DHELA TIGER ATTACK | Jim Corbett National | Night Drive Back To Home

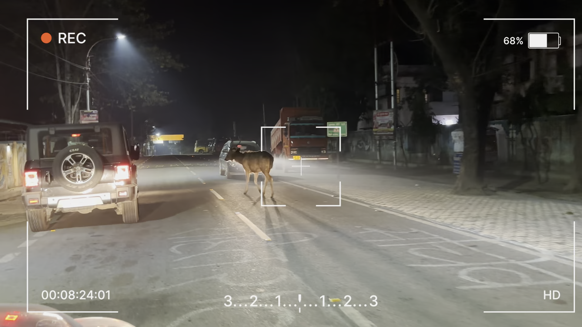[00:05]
आप चलो चलो चलो यार, इतना बड़ा सांभर डियर भाई।
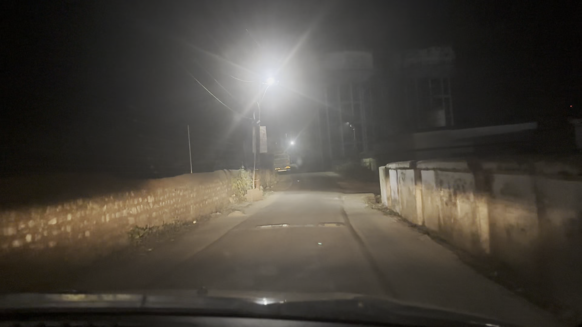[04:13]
तो जी एक बार इस रोड में भी टाइगर की बहुत अच्छी मूवमेंट थी, और अब तो पूरा फेंसिंग का बारे लेफ्ट साइड है।
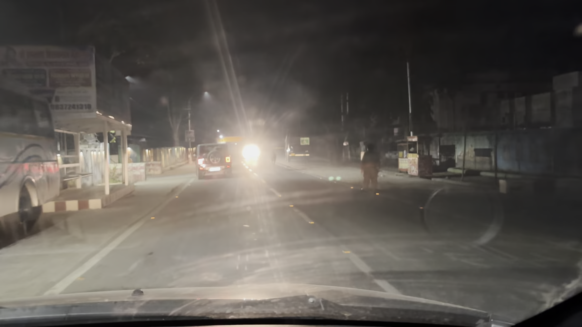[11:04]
साहब यहाँ पे क्या आ रहा है, वाइल्ड लाइफ के लिए सांबर डियर।
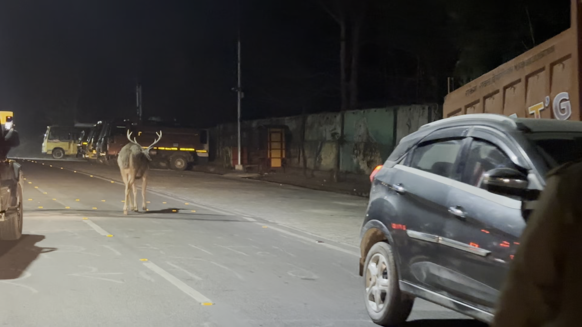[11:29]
ये रोज इस टाइम निकला है। ये रोज आ रहा है इस साइड।
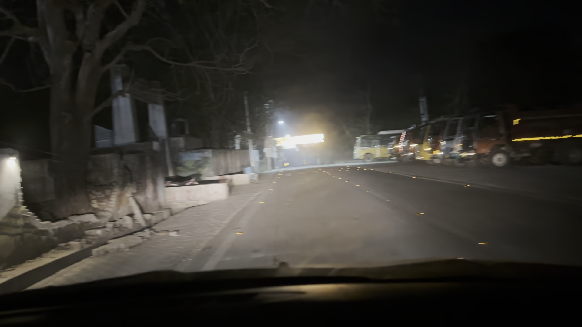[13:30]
अभी तो अंदर चले गया है, होपफुली सेफ रहे बेचारा। और दूसरा खतरा यह है गाड़ियों से भी रहता है।
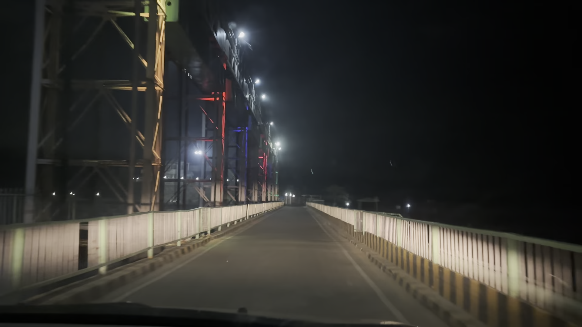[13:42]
और जी ये है कोसी बैराज। और जी एक दिन पहले हमें नाइट ड्राइव में एक वाइल्ड एनिमल मिला था जो कि काफी रेयर था, जो कि था हिमालयन सेरो,
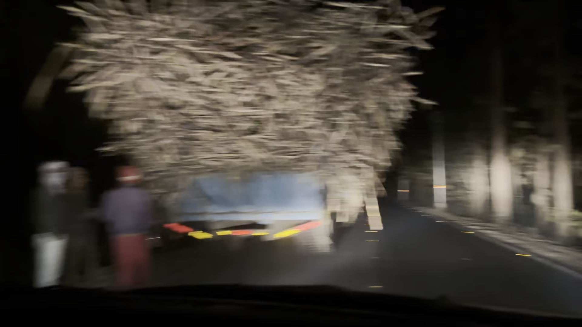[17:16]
तो देखिए बिल्कुल भी सावधानी नहीं है और लगातार दो तीन ट्रैक्टर,
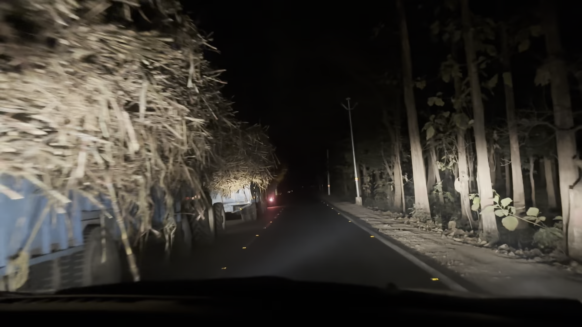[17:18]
हालांकि हाथी बाहुल्य क्षेत्र भी है
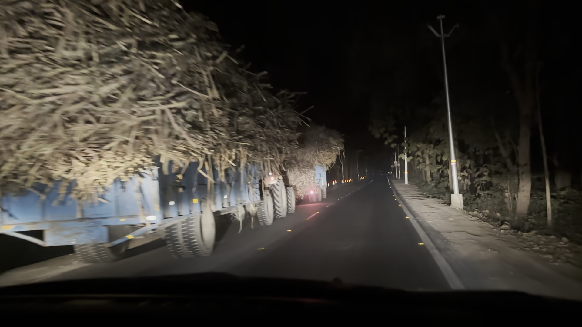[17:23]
और गन्ना तो उसका फेवरेट फूड ही हाथी का, तो जी ये है छोए का पुल।
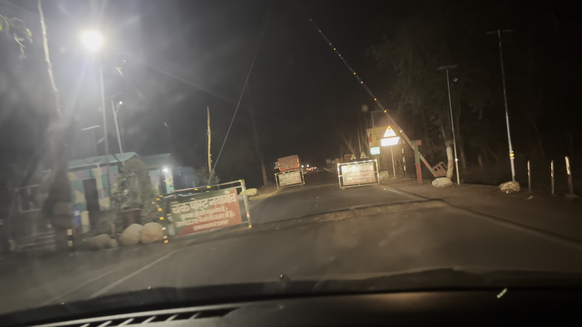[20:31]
और ये चेक पोस्ट है और इससे थोड़ा आगे ही वो बता रहे हैं कि टाइगर जहाँ पे बोल रहा था।
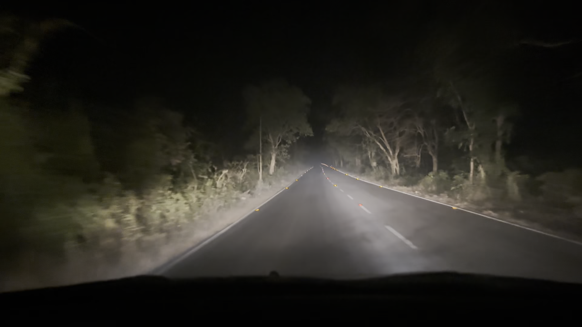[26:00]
अदरवाइज़ वो शांति से जस्ट रोड क्रॉस करता है। तो ये पैच काफ़ी ज़्यादा वो रहता है, हाथी अक्सर यहाँ पे क्रॉस करते हैं, काफ़ी बार तो हमें भी दिखे हैं।